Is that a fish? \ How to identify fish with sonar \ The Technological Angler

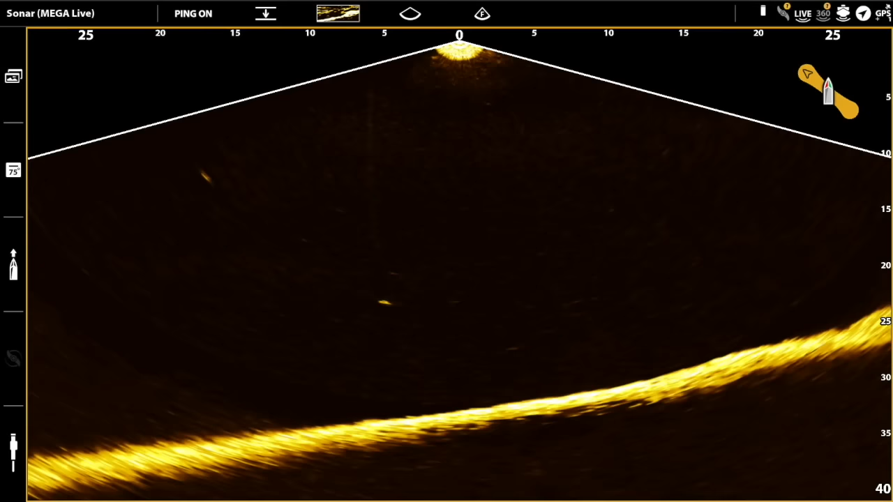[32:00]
Now we can adjust that mega live transducer and have it be directed down beneath the boat. Now this is, as I said before, mega live and down mode is a fantastic tool for any sort of vertical jigging application. Here I'm jigging a Rapala jigging wrap, number 7 jigging wrap, to some inland stocked rainbow trout. So there's a trout that's real high in the water column, about 10 feet down. I thought I'd be able to get him interested, but wasn't really able to. So now we're gonna drop that lure back. We can see another trout sort of emerging from the deeper water. So I immediately get down to that trout, start kind of popping around, see that he's interested, see that he's, you know, gonna pursue that lure, but maybe he doesn't want it moving so fast,
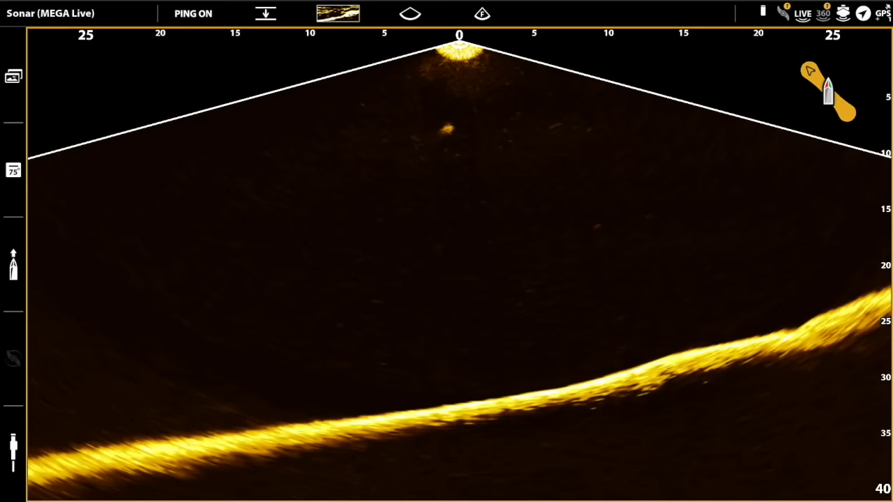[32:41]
but instead just that kind of slow lift finally gets that trout to commit. And so here that rainbow is earning another free trip up to the boat. Here's another mega live clip in down looking mode. And here I'm not going to show you any catches, but what I am going to show you is just a whole pile of fish that are using some fallen timber here kind of in the early part of the season. So this down viewing mode is really a great tool, not only for finding fish, but getting a feel for their mood, right? Are the fish swimming around aggressively? Are they hanging tight to cover?
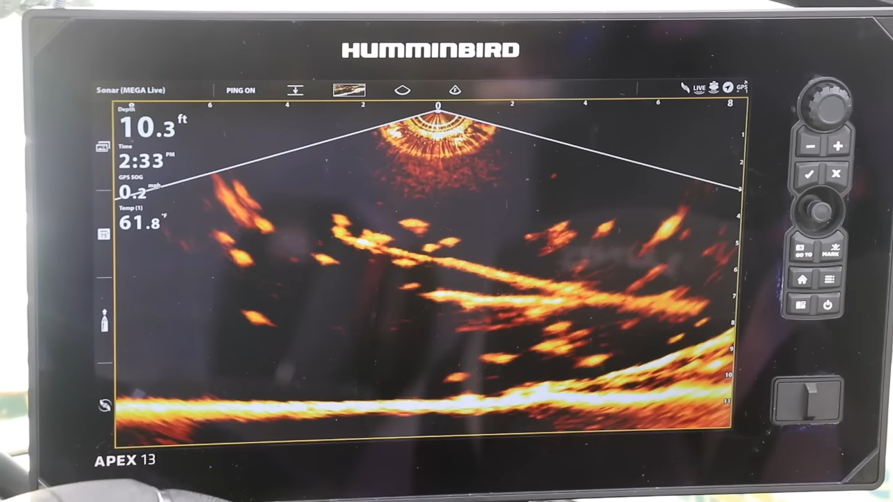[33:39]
On screen: depth 10.3 ft
This is something we can't learn about unless we're actively catching a fish on a particular lure, if the fish are aggressive or not aggressive. But with Mega Live, we actually get that real-time look into the fish's world and try to understand their behavior without having to catch one.
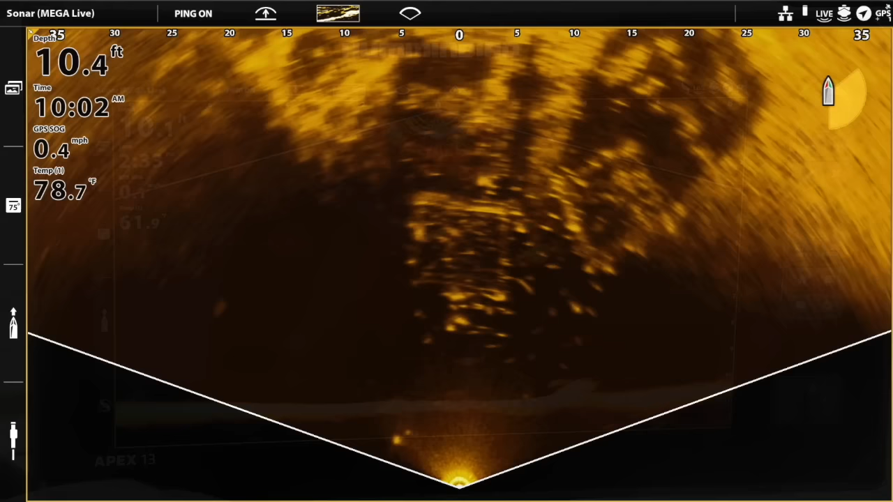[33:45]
On screen: depth 10.4 ft, water 78.7°F, speed 0.4 mph
Now next, I'm going to show you some Mega Live images captured in landscape mode. Now landscape mode, again, is giving us a 140-degree wide panoramic view of the water, the structure, and the fish that are using it.
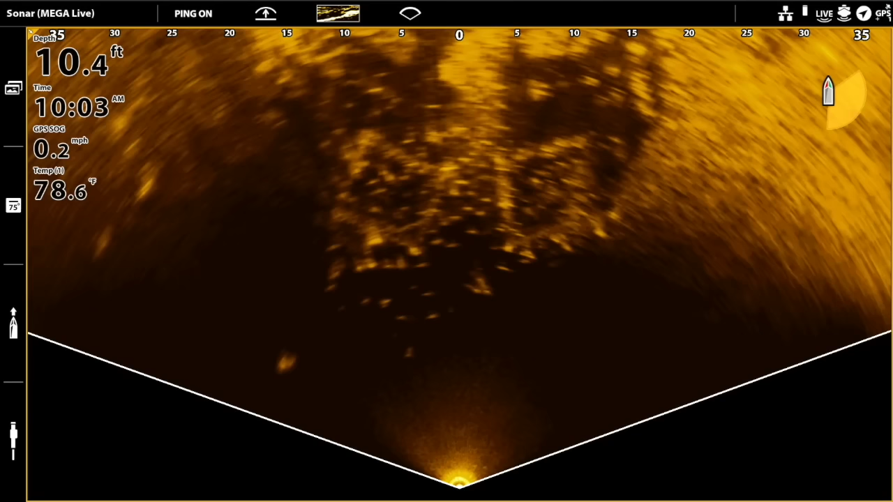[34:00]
On screen: depth 10.4 ft, water 78.6°F, speed 0.2 mph
And here we're looking at a couple of artificial fish cribs, okay, those kind of square shapes in the middle of the view, as well as, you know, conservatively, hundreds of crappies that are all swimming around them. I think about landscape view anytime I want to assess what's going on in my entire casting window, compared to forward-looking mode, which is good when I want to look at what's going on in my casting lane.
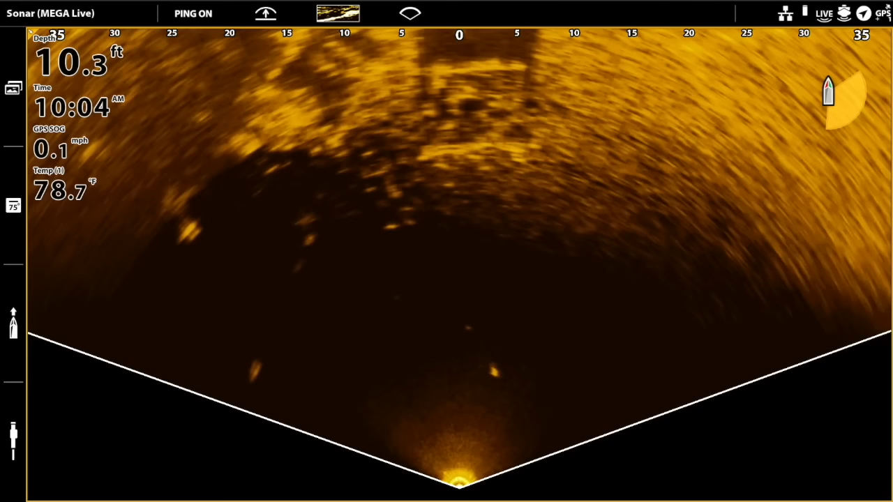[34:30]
On screen: depth 10.3 ft, water 78.7°F, speed 0.1 mph
So I get a much broader perspective when I use Mega Live here in landscape mode. Next, I show you a Mega Live landscape image of kind of a featureless flat, but really the key feature on this flat is that it's holding lots of fish. Look for the bright white spots, right? Just like in side imaging or down imaging, those are the primary fish returns. And the fact that those bright white spots are moving, right? The moving bright white spots here are the fish that we're trying to catch.
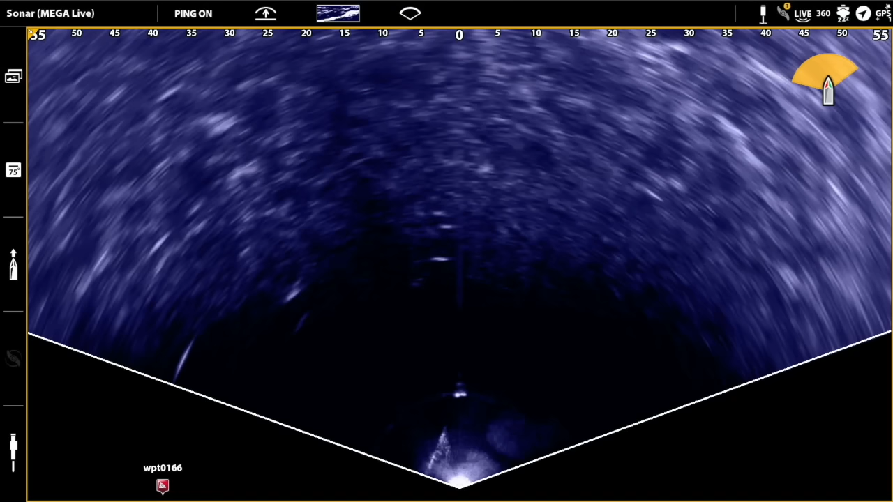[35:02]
And because we know what direction the MegaLive beam is pointing, we can see it up there associated with the boat, icon in the upper right-hand corner of the screen.
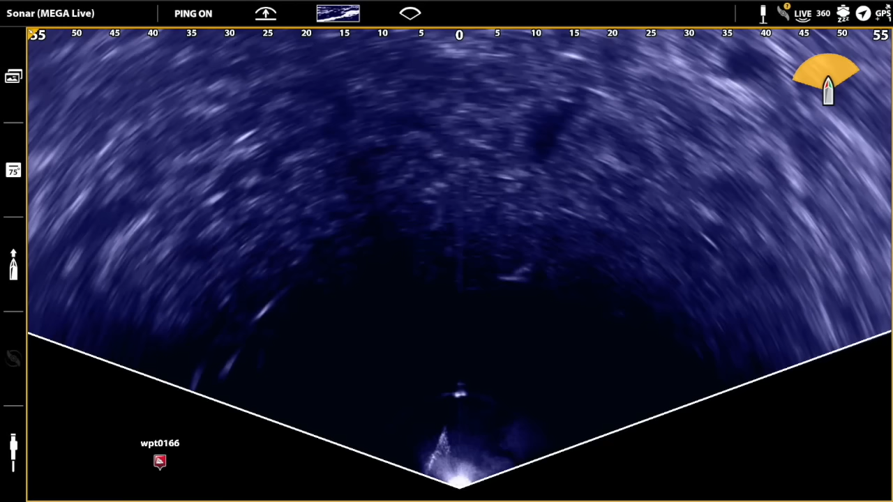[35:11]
It makes it easy for us to aim our casts at the precise fish that we want to catch.
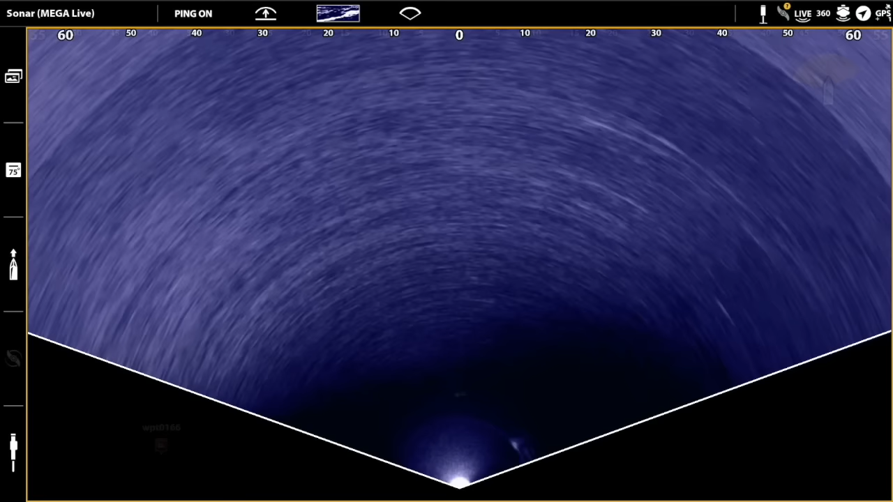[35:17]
Well, and here's one more MegaLive landscape view that shows, you know, basically a featureless flat, but with lots of fish. Again, we're looking for those bright white returns. We see a bunch of them scattered all over the flat. And we can see also as those fish move around, we can not only see the bright white sonar returns, but we can see their sonar shadows as they swim around the flat. Now, because we're watching all of this live,